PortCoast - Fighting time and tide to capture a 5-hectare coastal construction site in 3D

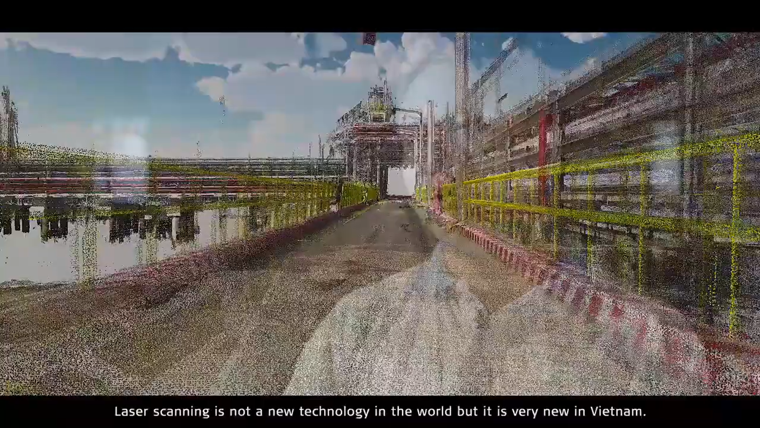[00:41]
scanning is not a new technology it's on the world but it's very new
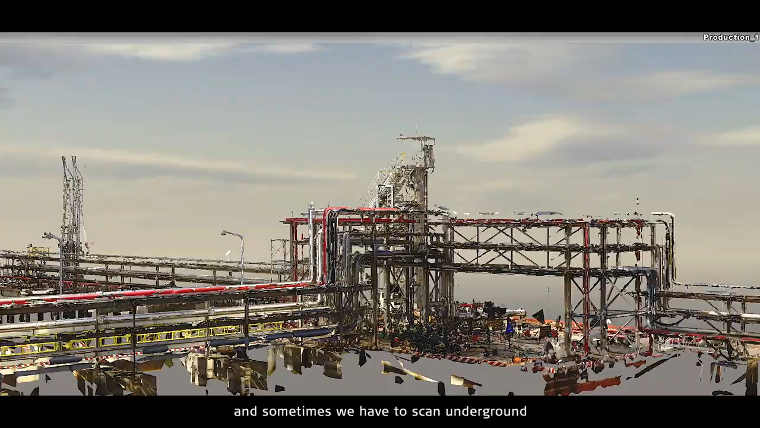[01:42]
sometimes they have to go underground so it's quite complicated area and with the capability of combining the station the Leica RTC
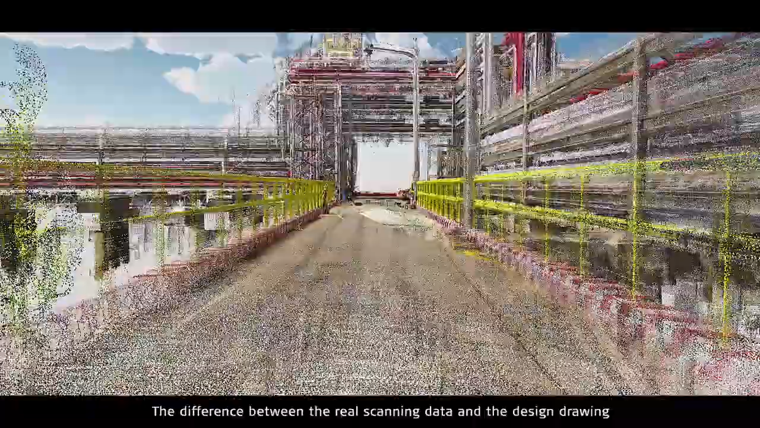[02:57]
scanned data and the design drawing will
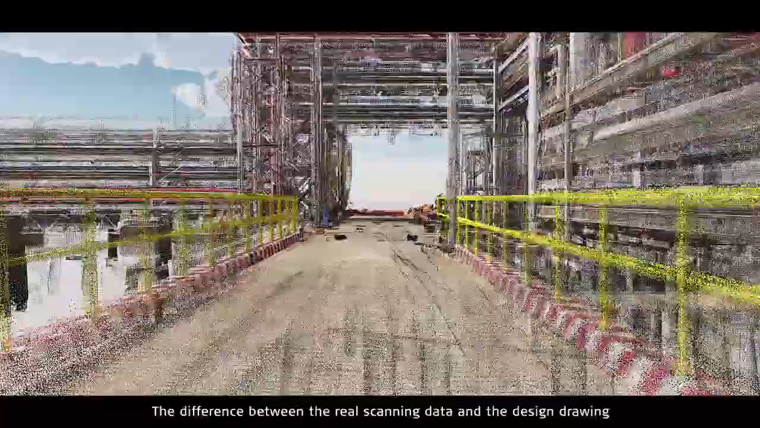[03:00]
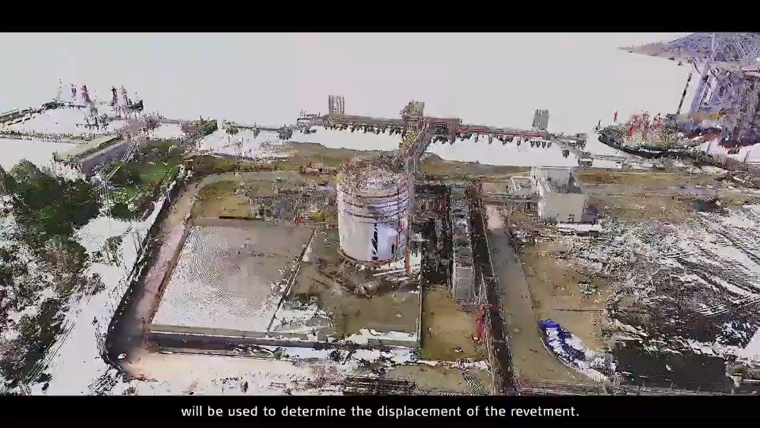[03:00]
be used to determine the displacement of the revetment
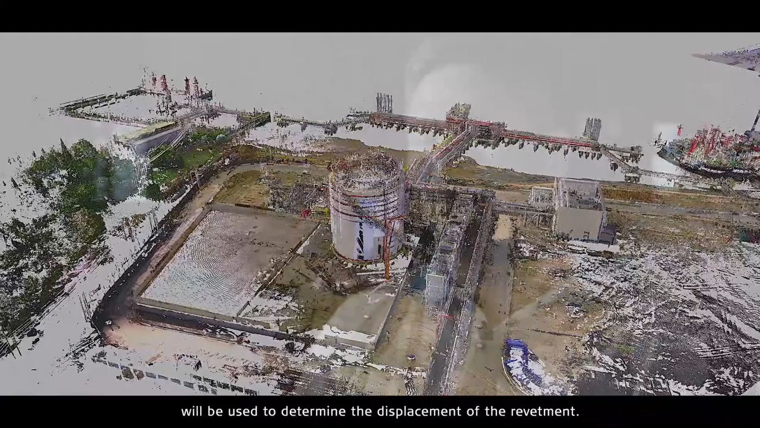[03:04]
after the data is collected from the field from the Leica laser scanner we
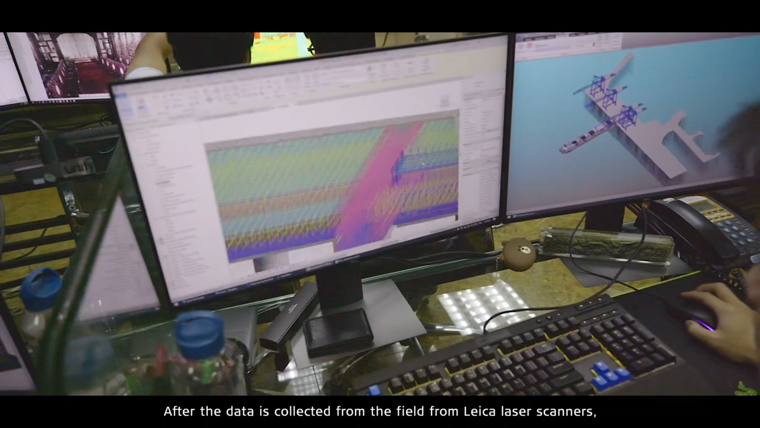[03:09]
post processing the data using the Leica cyclone and
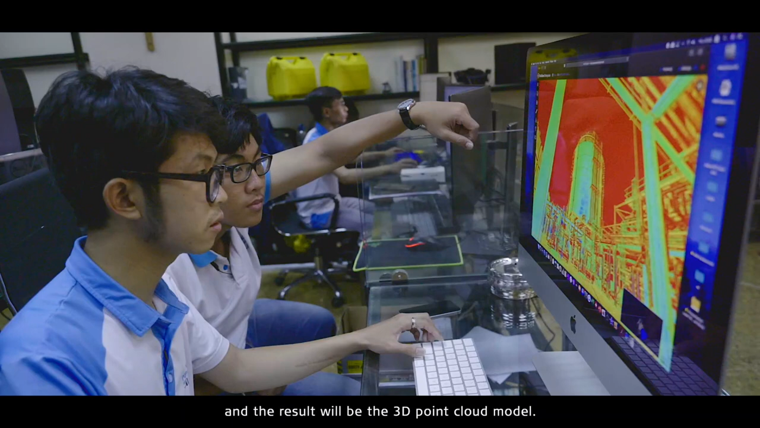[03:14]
the results will be the 3d port cloud model and the 3d port cloud model will be
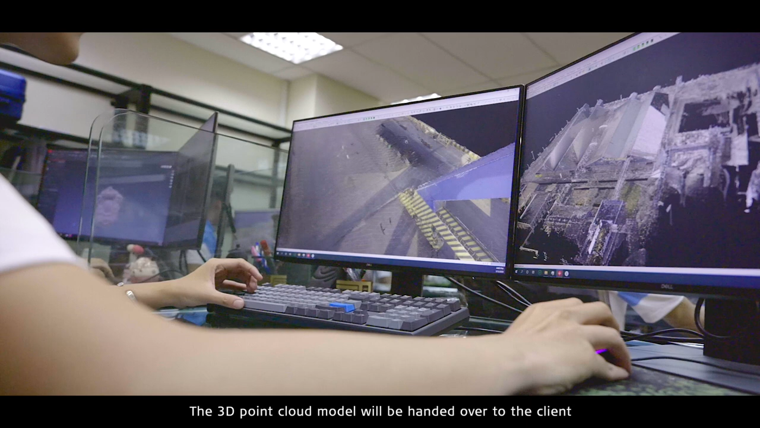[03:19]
hand over to the employer as the base to develop
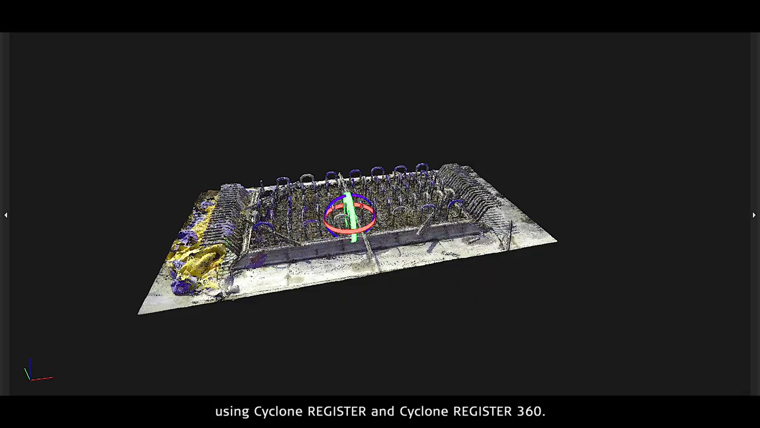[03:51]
the cyclone register and cyclone register 316
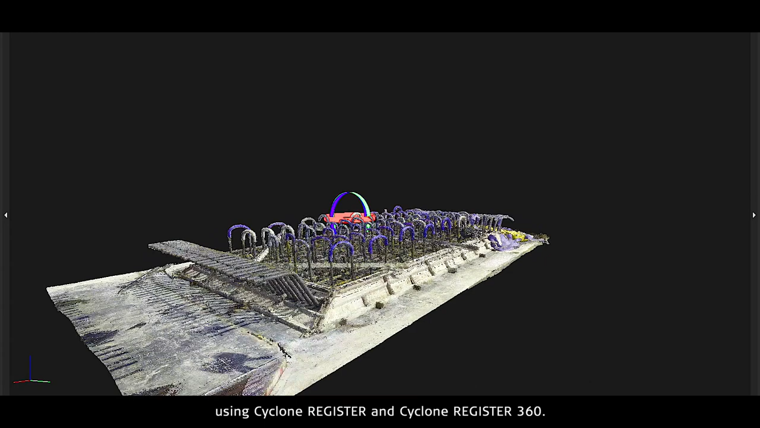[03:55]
based on this data we can apply the VR technique and also the
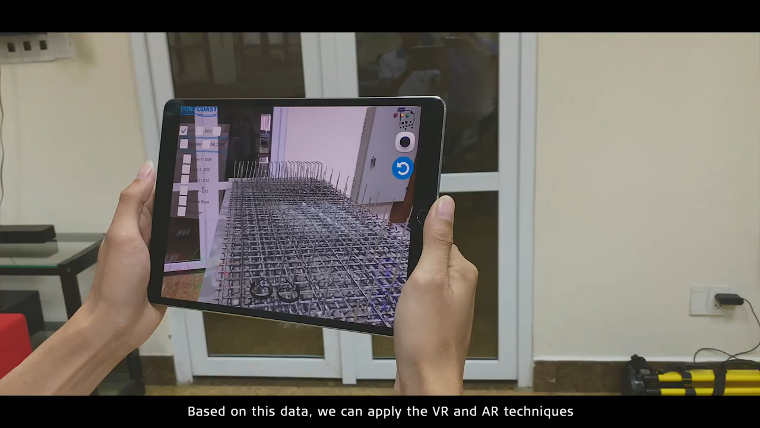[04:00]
AR technique to create a visual object and based on the point cloud
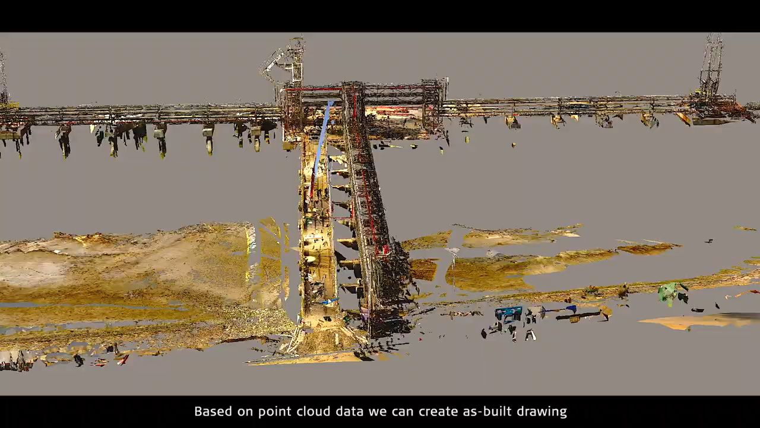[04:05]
we can create the s-view drawing s-view model we can